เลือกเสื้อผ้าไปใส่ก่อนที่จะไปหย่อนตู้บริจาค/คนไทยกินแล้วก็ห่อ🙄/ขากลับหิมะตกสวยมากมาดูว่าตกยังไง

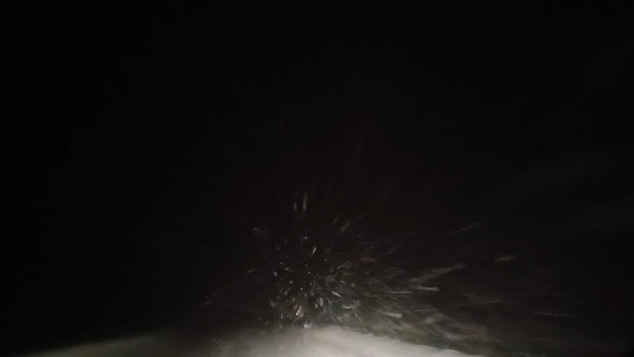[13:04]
มีมาตกเยอะมากจ้ะ ตกนาแล้วก็แบบลงมาแบบสวนกระเสรจังสิไหมครับทางรถมันจะเป็นขับรถยากมากๆจ้ะ